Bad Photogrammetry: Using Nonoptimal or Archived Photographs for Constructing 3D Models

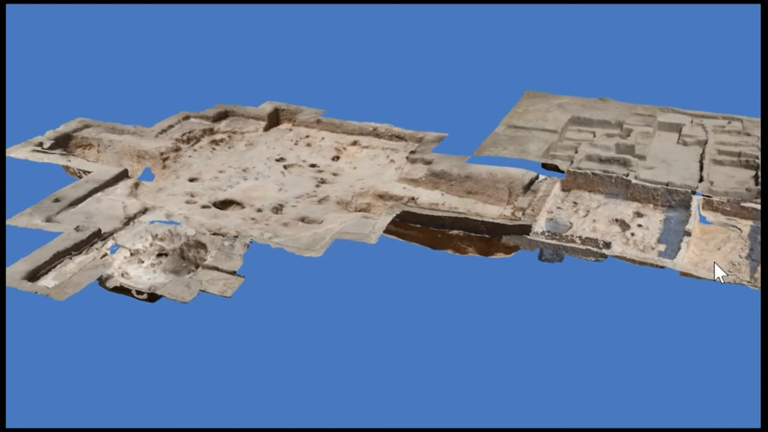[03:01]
not recommended for photogrammetry some of the photographs have people and various objects
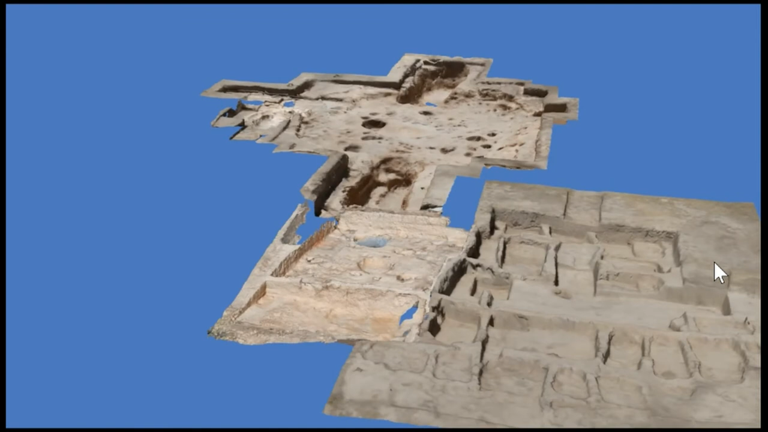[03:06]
that are Inconsistently moving from photo to photo a number of photographs were unusable But we were able to create 3d models of all the desired features and we're able to do it without actually masking any of the moving objects They weren't in enough of the photographs to
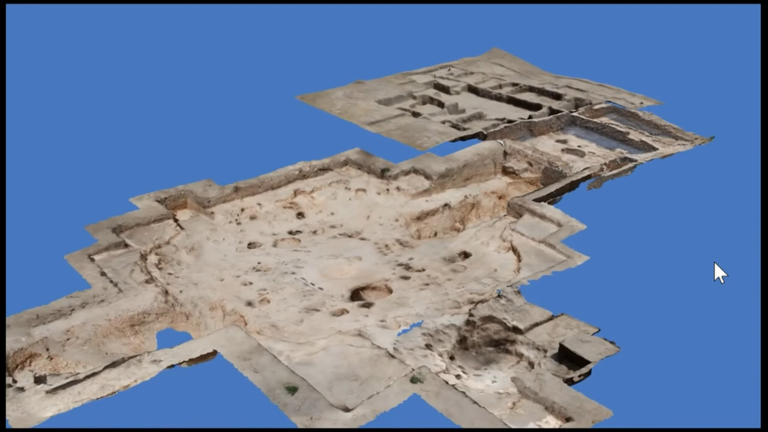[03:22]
to cause problems for us and that did save significant time We combined the models of the 2012 excavation the antechamber from 2013 the service structure as excavated in 2010 a pit in the structure that had to be modeled separately because of the dark areas and one aerial 3d model that was made from Photographs taken from a drone in 2016 made by Scott your and Haley Ferguson The alignment of models is accomplished accomplished using the open-source software
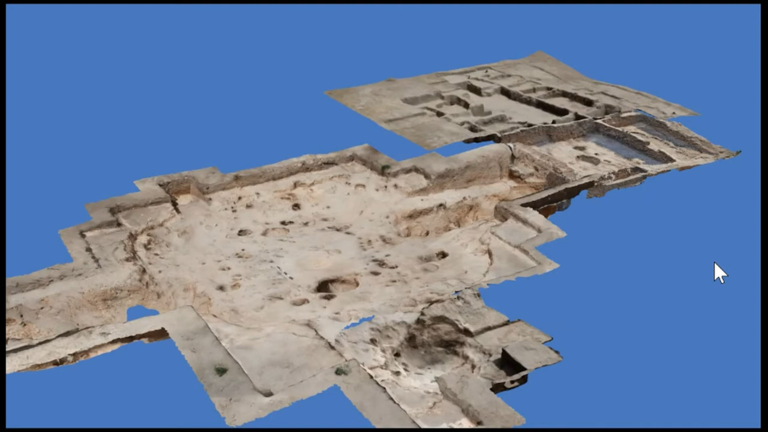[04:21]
it was a pre-publication version so It wasn't a big issue We were able to correct it and this does Demonstrate an immediate benefit of this type of photogrammetry and that they can eliminate some human error and are usually more accurate than hand drawing maps even when done with photographs that weren't meant for photogrammetry
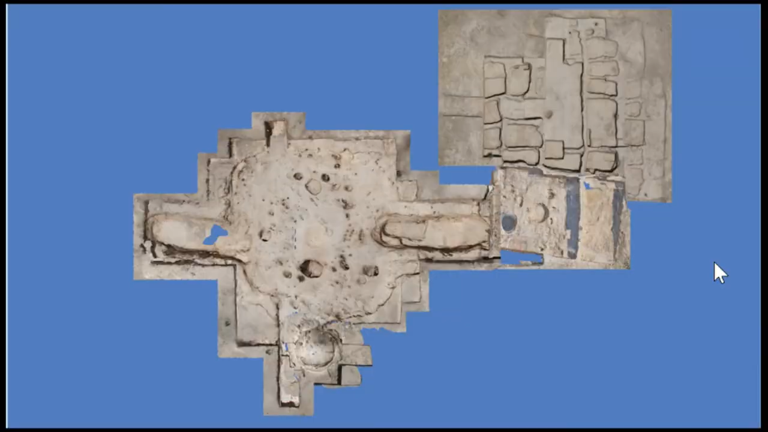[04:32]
This slide shows an orthographic photo taken directly above the structures from the 3d model There are a number of small holes in the model where sufficient overlap was lacking You can repair these either in a 3d modeling software or more easily you can just go into a photo editor and smooth those out
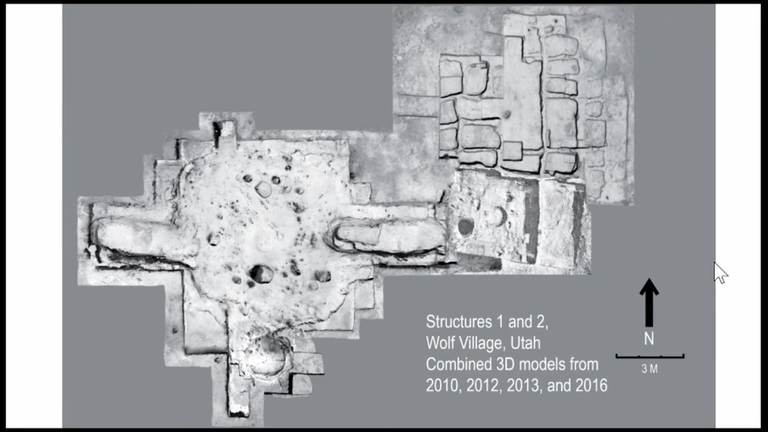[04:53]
So one challenge of historical photogrammetry is assessing the accuracy of the 3d model best method is compare the photogrammetry model to a model collected via a laser scanner Accuracy can also be compared to measurements taken directly from an artifact or a feature In the case of structure to a wolf village shown here we were fortunate recently recovered the presumed lost laser data Laser scanner was a ferro's ferro focus 3d 120 with plus or minus two millimeters of accuracy
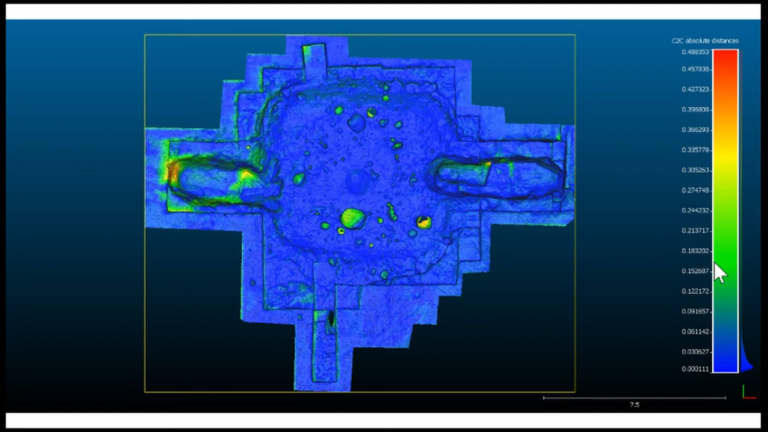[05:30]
The free software cloud compare was used for the comparison the mesh models were converted to point clouds and aligned and registered The cloud cloud comparison was used to determine the distance between the two point clouds Which produced this image showing the aligned point clouds and their differences? The western tunnel
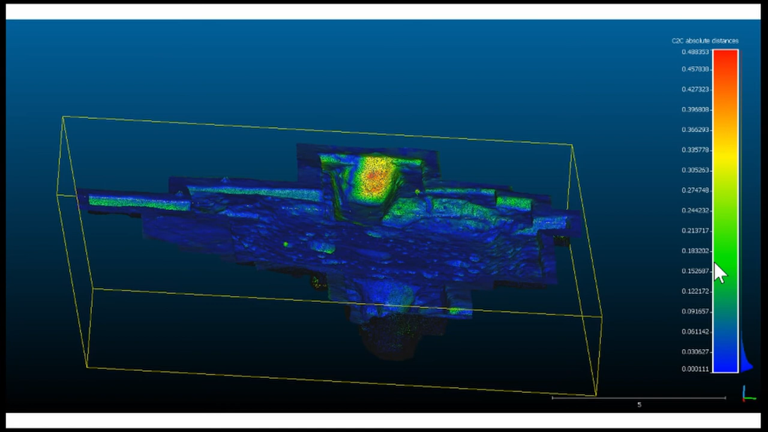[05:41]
Has the greatest variation while many of the subsurface features are not well matched
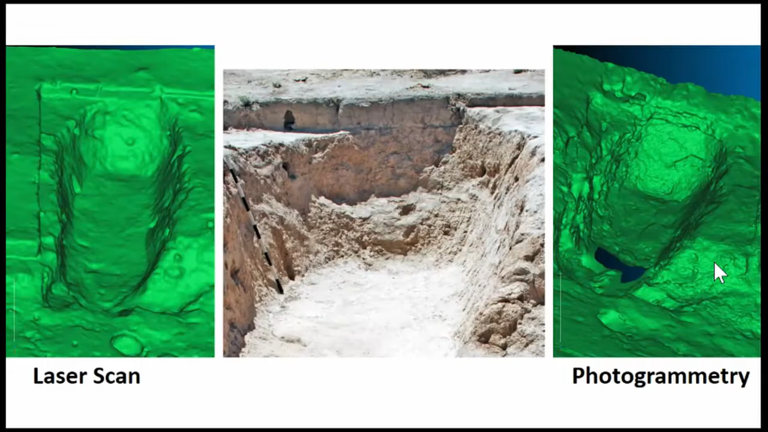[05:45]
These images compare the west tunnel with the laser version the photogrammetry version and a photo using the photogrammetry That was taken at approximately the same time as the laser scan
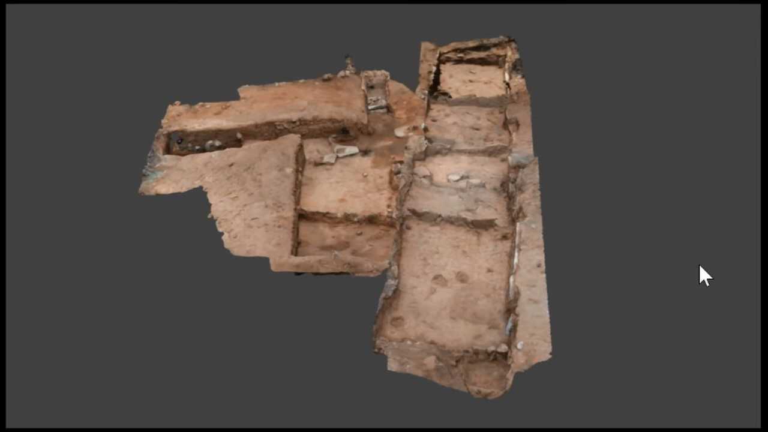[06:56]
We ended up with four models from two different time periods and combined them into one as you can see in this three to model
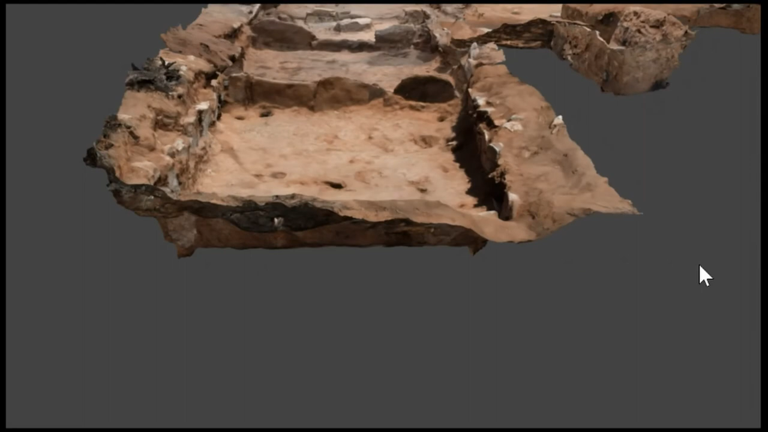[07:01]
There are several distortions in addition to the holes in the model These models were aligned by using comparable Features in each model and we found the accuracy be sufficient
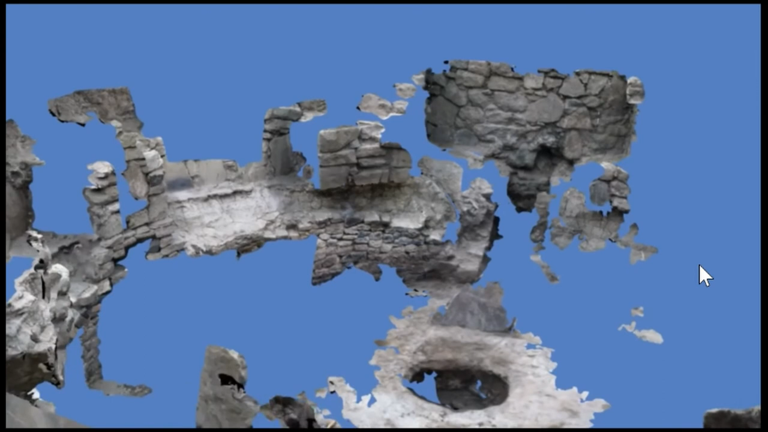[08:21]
we converted the color photographs into grayscale Each camera was aligned separately as best as possible And then the camera calibration was saved separately for each camera Photo scan has the ability to estimate the original camera parameters We then loaded in all of the photos together and aligned and added the separate calibration parameters But we were not able to successfully Align the cameras in any sort of reasonable way So what we did was we made separate 3d models From each camera we were able to make a 3d model from the black and white
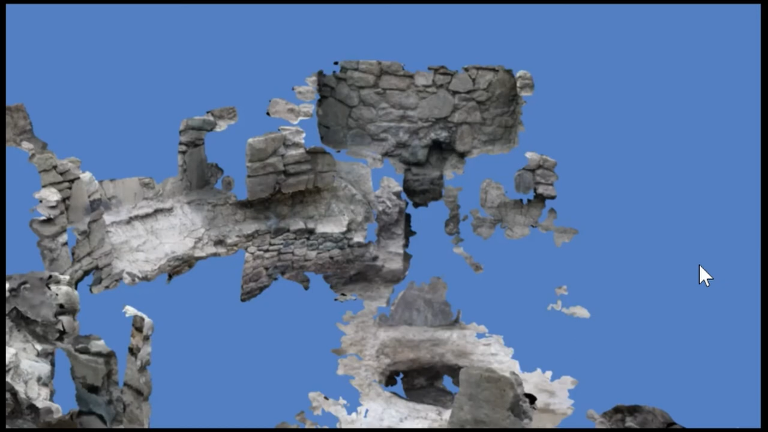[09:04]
photos and from the color photos And so we added the color back in because we weren't using be able to use them together The color model has a lot more holes as you can see But the black and white model had fewer holes But the geometry was a lot more accurate You can see on the floor there are a lot of distortions It's very uneven and some of the wall features Were not nearly as well aligned the alignment was quite good actually for the color photographs It also It took a lot more time to try to attempt to align the cameras for the black and white photos
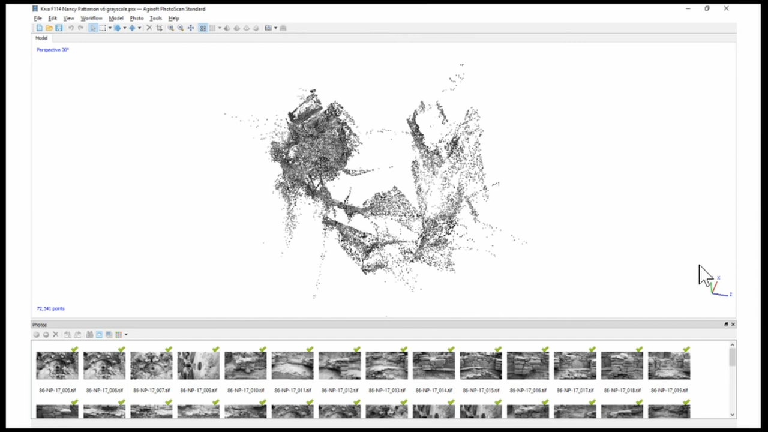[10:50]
work better well sometimes higher settings will work better So if the initial alignment of your cameras so something like this that makes no sense and doesn't look good don't lose hope There's still a chance you can make a successful model So often some of the edges images cannot be aligned Even when using the professional version of photo scan where you can manually align the photographs We found the best success is to manually reset all of the cameras until You only have properly aligned cameras that show good geometry Then you can actually realign the cameras one or a few at a time and generally Several of the cameras that were originally distorted distorted
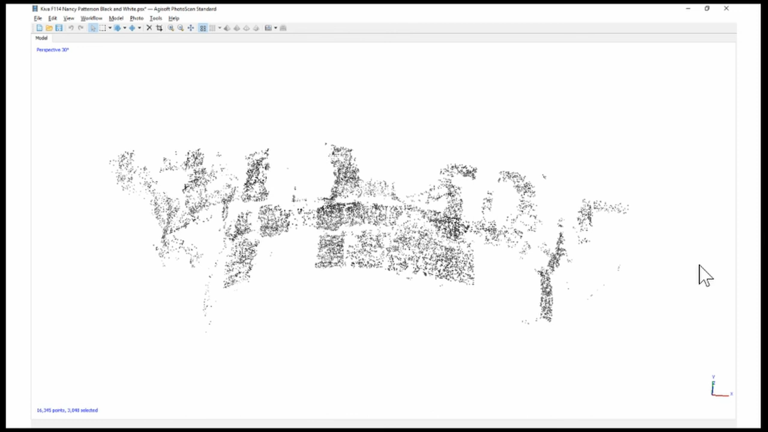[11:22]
will actually show up properly aligned and can be used to generate the 3d model If the realign camera is causing too much noise then just make sure you don't use it Some of them no matter what we did even with manual type points in a couple of cases We're not able to align them successfully We were able to obtain good camera alignments for each model actually without using manual type points So it saves some money and some time if not using the professional version of photo scan
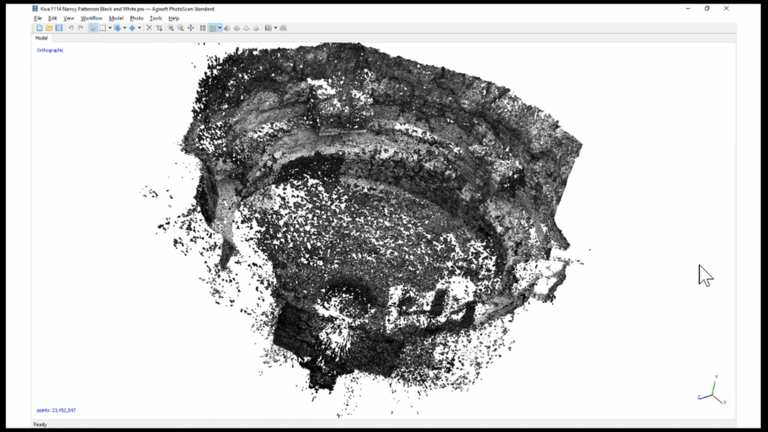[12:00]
So in conclusion we did not develop any groundbreaking methods But we do show that with time and patience near laser scan quality Results can be obtained in some circumstances with the most limiting factor simply being the number of photographs available Thank you